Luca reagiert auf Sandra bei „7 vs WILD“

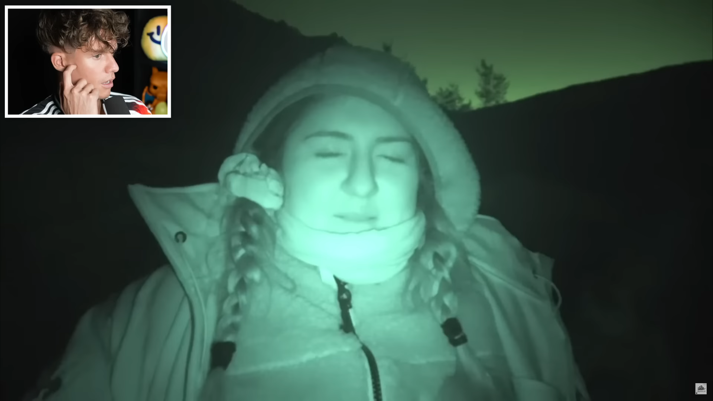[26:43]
Ey, sieht das gruselig aus. Echt? Das sieht todesgruselig aus, oder? Ey, Zeit, dreh mal die Kamera. Ah ja. Oh mein Gott, stimmt. Wir können ja auch Selfie machen.
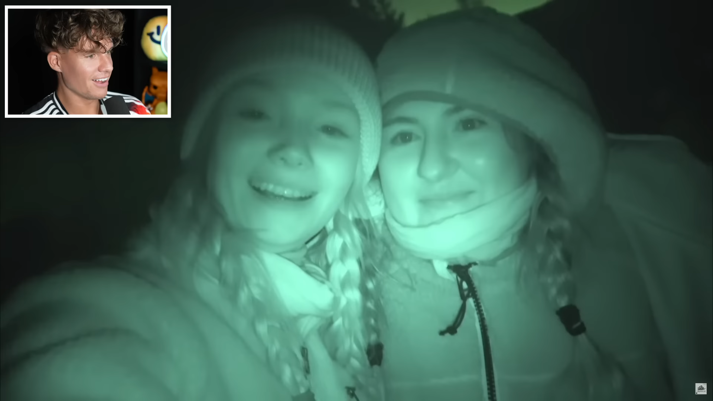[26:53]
Ist das verrückt. Wir sehen todescreepy aus. Ey, Leute, wenn wir euch so nachts begegnen würden, ne? Ich sage, ihr würdet schreiend wegrennen. Weiß ich nicht.